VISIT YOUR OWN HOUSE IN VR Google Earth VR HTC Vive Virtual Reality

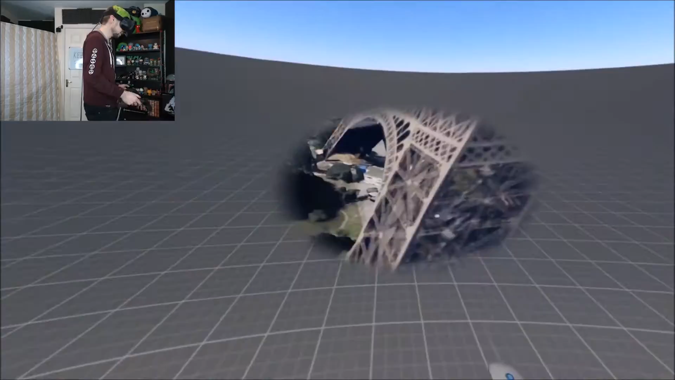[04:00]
Oh god! I can actually get right up on top of it! Holy fuck! That's a big tower! Have you actually been on the Eiffel Tower?
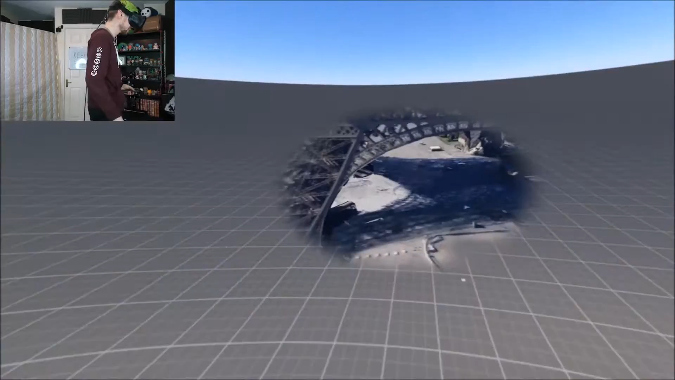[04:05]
I haven't! I mean for obvious reasons because it's freaking tall and I'm terrified of heights! But I really wanna go on it!
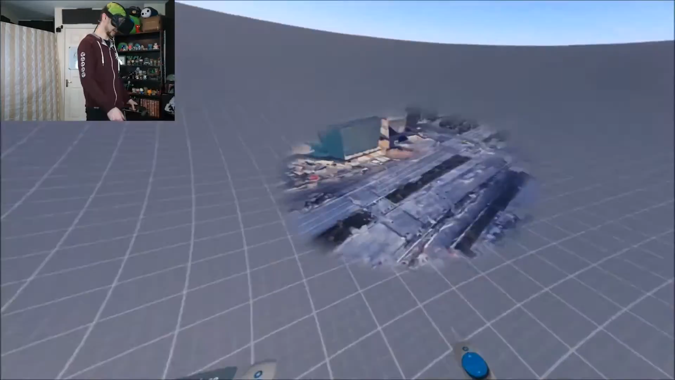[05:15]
Like I'm not even ground level right now! And that's a big fucking building! Holy shit! New York's cool!